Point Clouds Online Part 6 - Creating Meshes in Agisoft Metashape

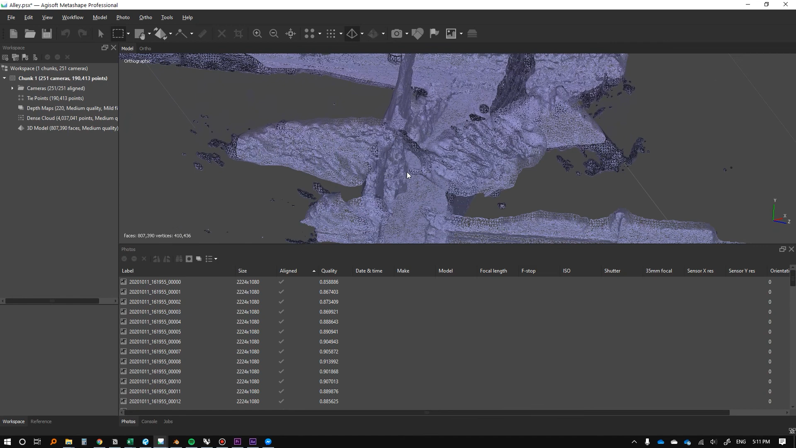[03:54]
uh, no matter what file format we're in, we're going to want to reduce this to make it so it's able to go online.